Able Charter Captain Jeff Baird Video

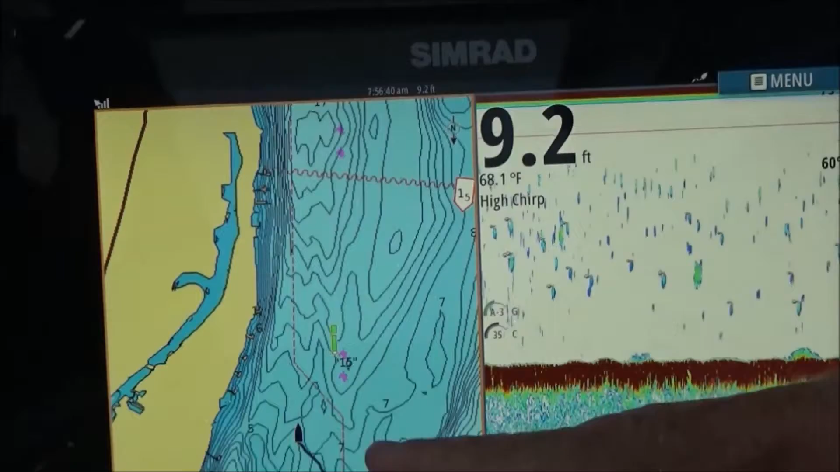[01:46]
On screen: depth 9.2 ft, water 68.1°F
This shows me the contours. It shows me the grid lines. Each line is a foot deep.
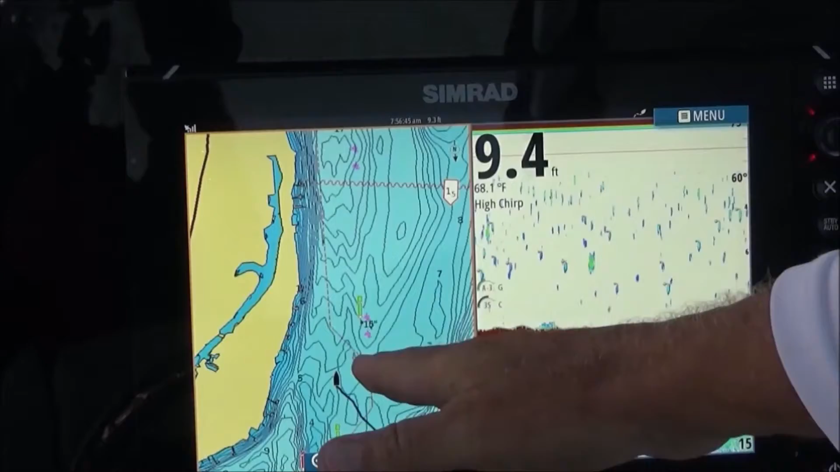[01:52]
On screen: depth 9.4 ft, water 68.1°F
And we could troll right over humps and holes and things of that nature. This thing is awesome.
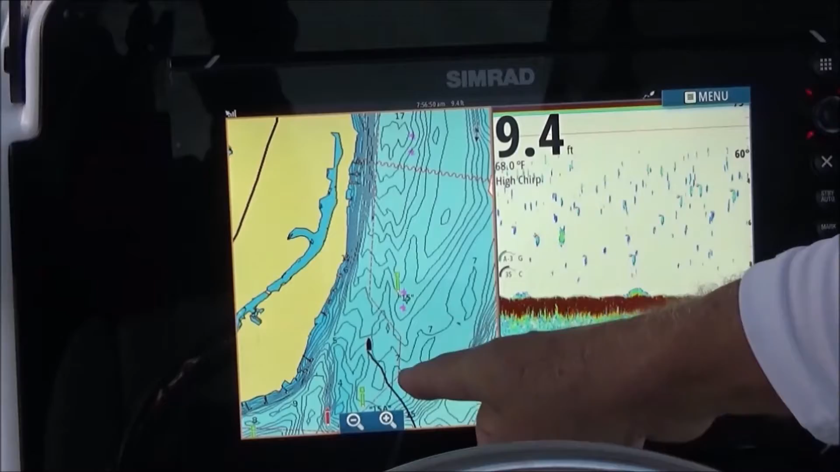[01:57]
On screen: depth 9.4 ft, water 68.0°F
It has a track of showing us where we went, say we were in a place we weren't familiar with, dangerous area.
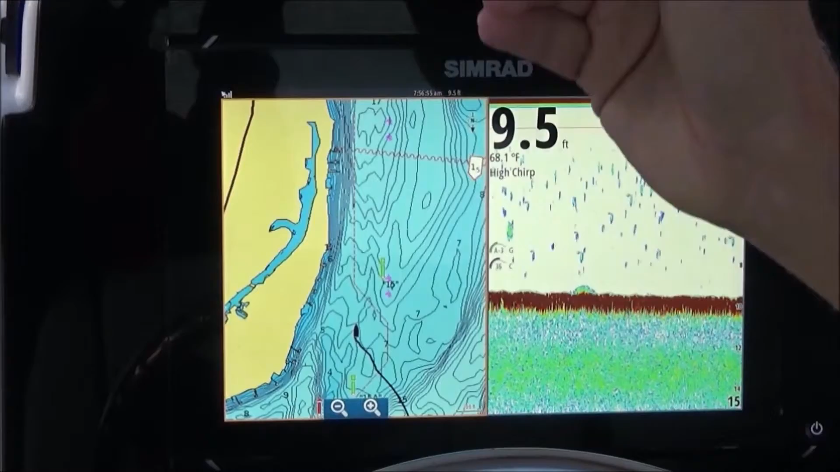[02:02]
On screen: depth 9.5 ft, water 68.1°F
I could turn the boat around and stay right on that track in zero visibility and get us home.
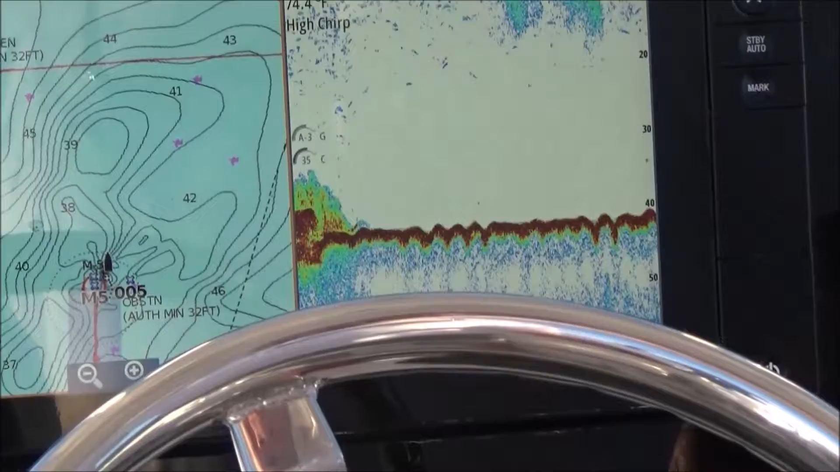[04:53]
I'm looking for, and that might be what we're looking for.
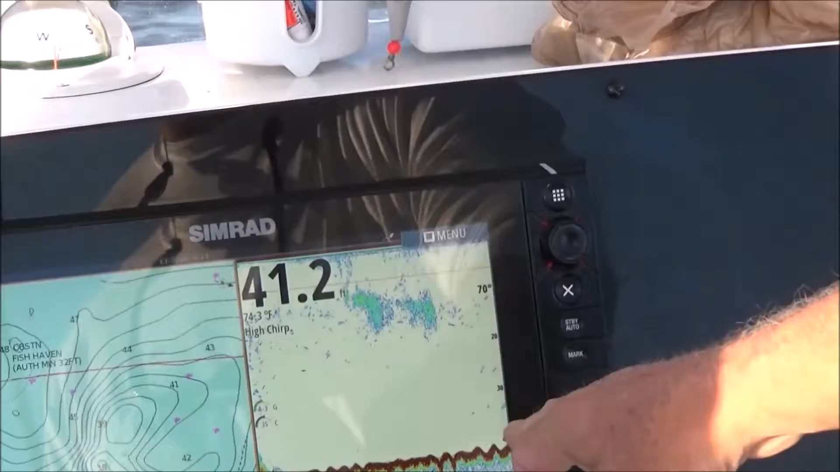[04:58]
Now it's flat again, so we just went over a little restaurant. I'm going to back it around. Now, see this? Here's bait fish.
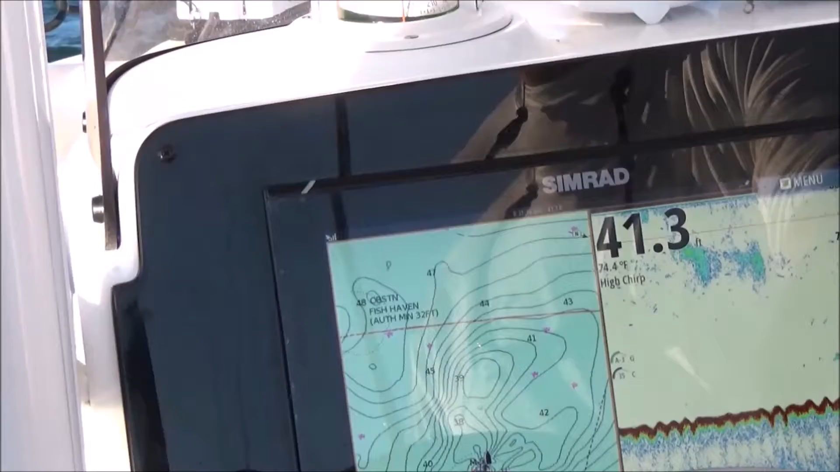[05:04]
On screen: depth 41.3 ft, water 74.4°F
Uh-huh. I would imagine there's some structure coming. Maybe not. Yeah. Okay.